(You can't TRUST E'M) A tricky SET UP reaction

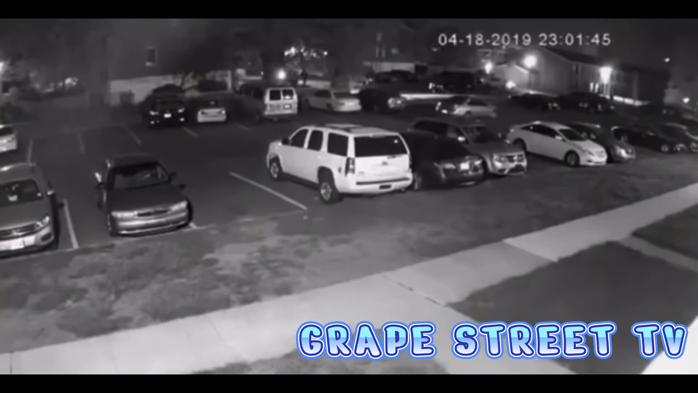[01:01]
on this episode of grape street tv we gonna jump into the fact that you can't save them and you can't trust them and that's facts in this video right here we gonna jump into you know a dude get set up by some females you see the car backing in that's gonna be the car those are the offenders so this is the reason why i say you can't trust them while a boy sitting in the house comfortable chilling with some broads he not even knowing that his